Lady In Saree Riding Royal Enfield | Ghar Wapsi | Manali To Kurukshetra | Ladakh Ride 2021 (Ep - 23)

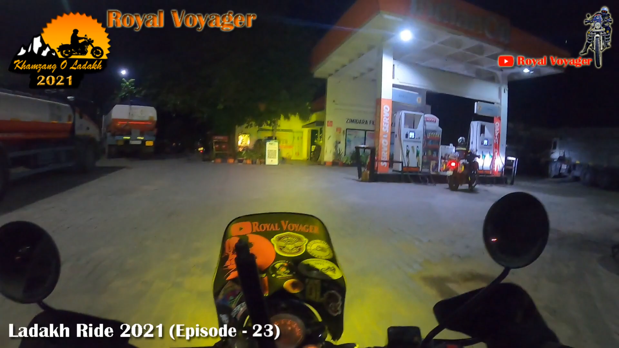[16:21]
और ये पांचवा पेट्रोल पंप में हम लोग आया। अब यहाँ देखते हैं क्या बोल रहा है।